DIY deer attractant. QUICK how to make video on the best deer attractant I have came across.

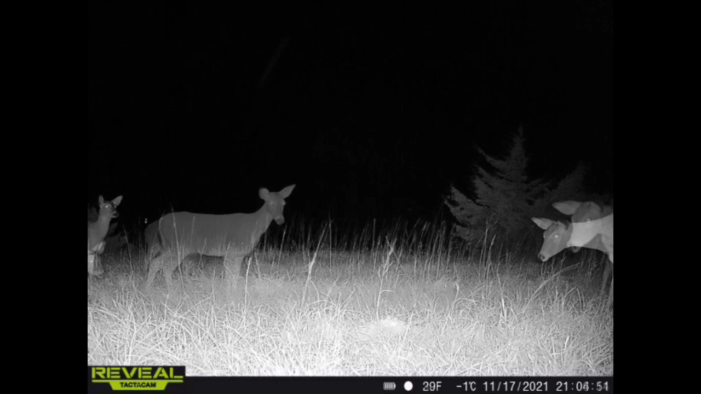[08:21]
As you can see, the deer come in almost immediately after I put the DIY deer attractant out. They just cannot resist the smell and flavor.